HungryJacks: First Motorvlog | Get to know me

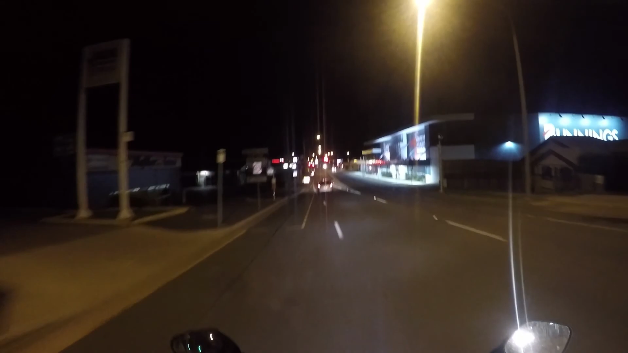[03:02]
oh man oh I can already taste it
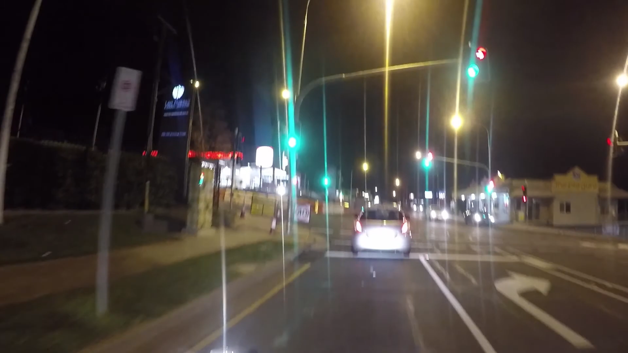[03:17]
bro it is busy tonight look
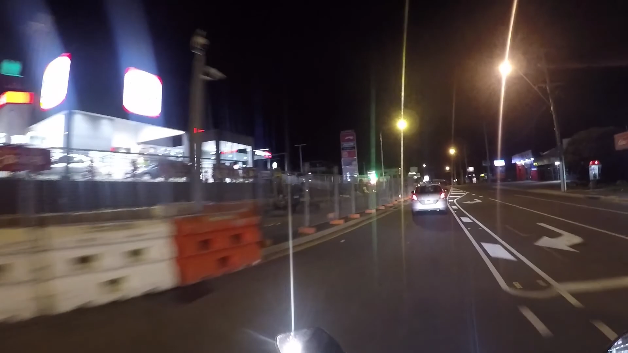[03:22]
at that it was like it is filling up